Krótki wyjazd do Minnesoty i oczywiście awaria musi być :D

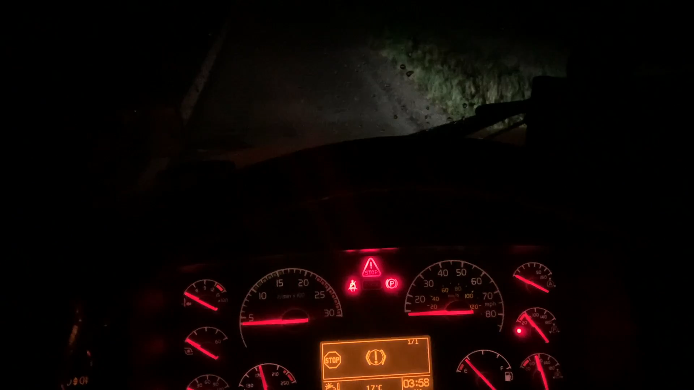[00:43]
Tracił moc, pedał tracił responsywność gazu i jak odpalam teraz, stanąłem na poboczu.
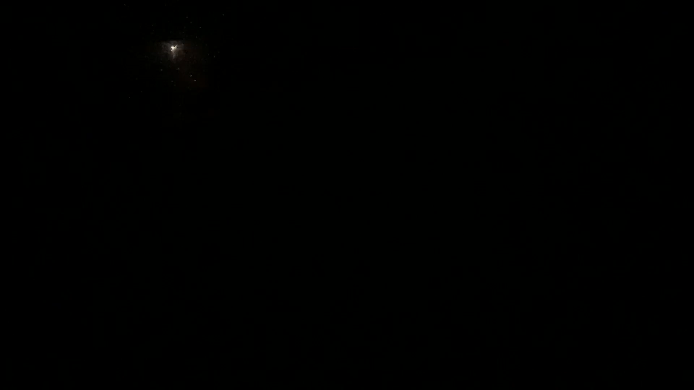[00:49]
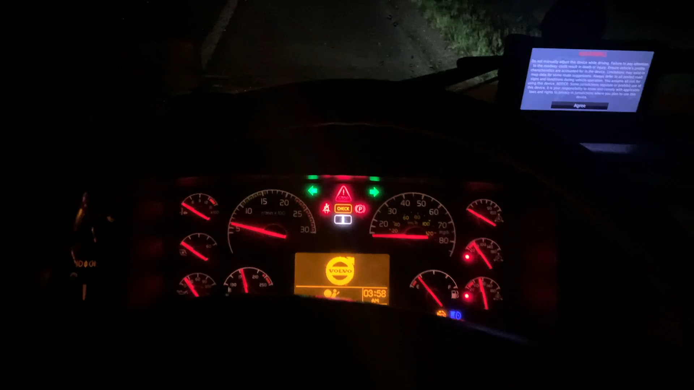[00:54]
Jest coś z prądem, a teraz jest chyba okej, tak?
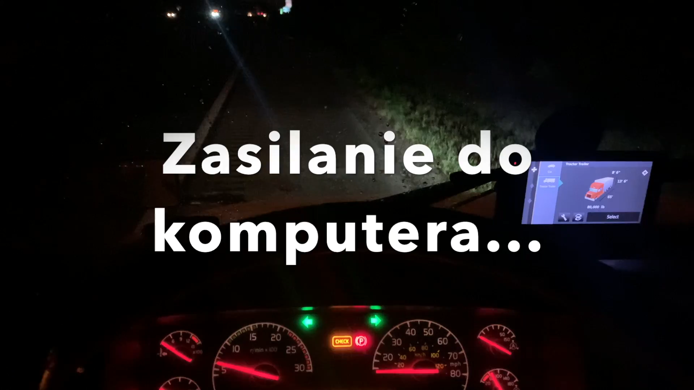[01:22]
błysły mi wszystkie lampki i co chwili mi się włącza low voltage, jak trok postoi,
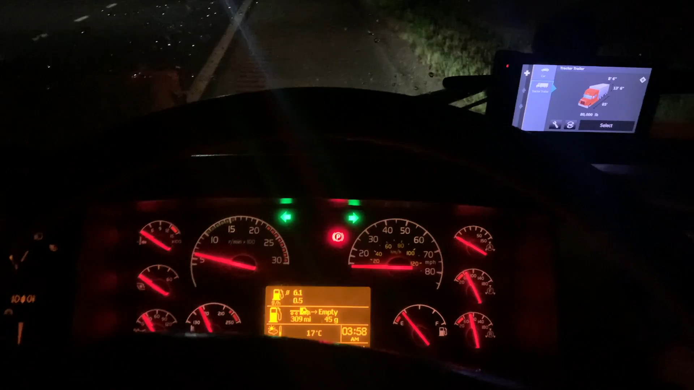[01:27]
nie wiem, no jadę dalej, o, skaczą obroty, tak, tu jest, kurde, co jest z tym prądem nie tak?
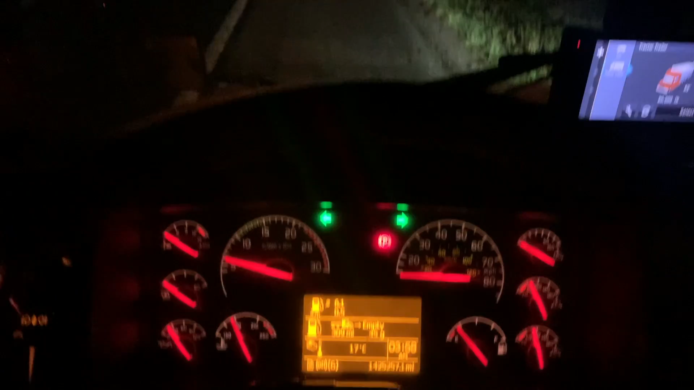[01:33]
Mam nadzieję, że objadę.
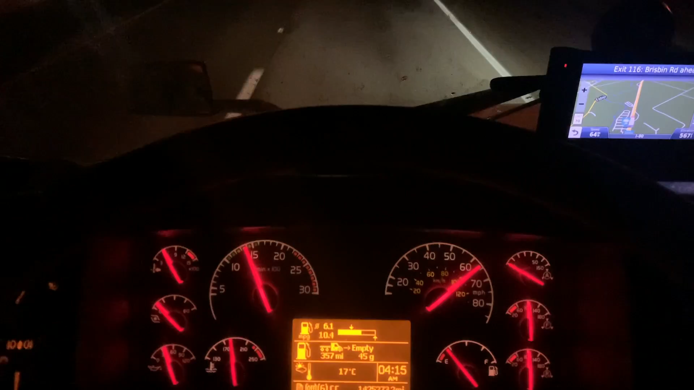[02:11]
Wymieniłem sensor, no i jedzie.
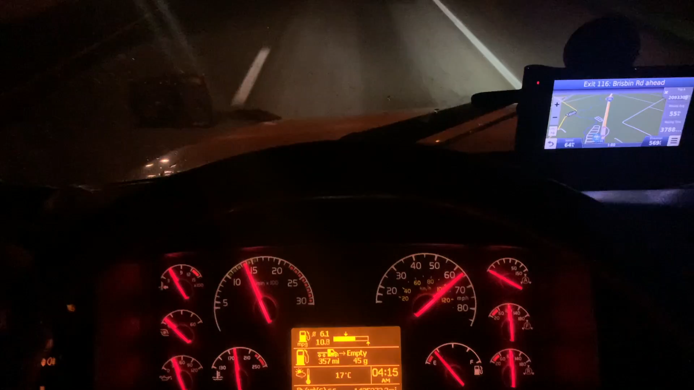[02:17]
Wymieniłem ten jakiś total pressure IMAP, boost sensor na Intecu, kurczę, jak to się nazywa, Intec manifold, nie wiem. Zapomniałem słowa. Tam jest właśnie taki sensor, wymieniłem go i na razie jest okej. On mi tak przerywał, jakby boost mi spadał na początku do zera, na sekundę potem wracał i tak szarpało tym trokiem. On tak już miał od jakiegoś czasu,
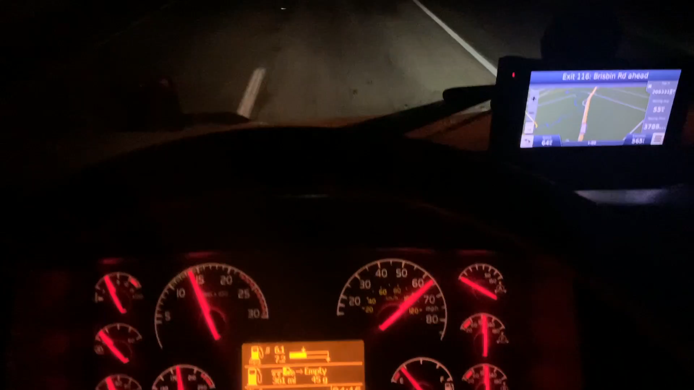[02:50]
a teraz mi zaczął w ogóle przerywać, zaczął przerywać, zaczął przestał na gaz reagować, ale on tak przestawał i wracało do normy. I tak, kurczę, wiecie, i tak cały czas, aż w końcu zgasł mi.